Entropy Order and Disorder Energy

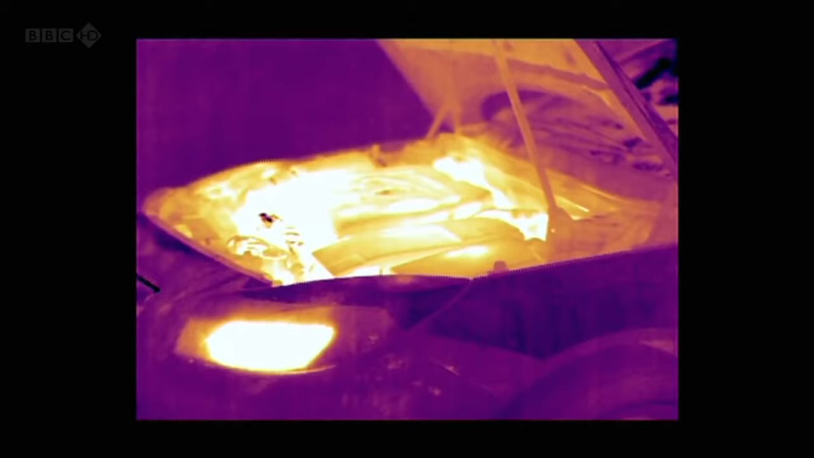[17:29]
Jet engines are more efficient still, thanks to the incredible temperatures they can run at.
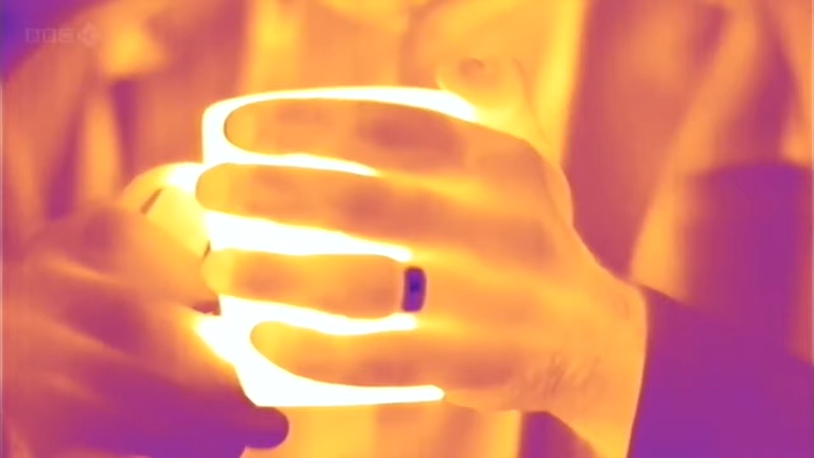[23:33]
say, to my hand, and then again from my hand to my chest.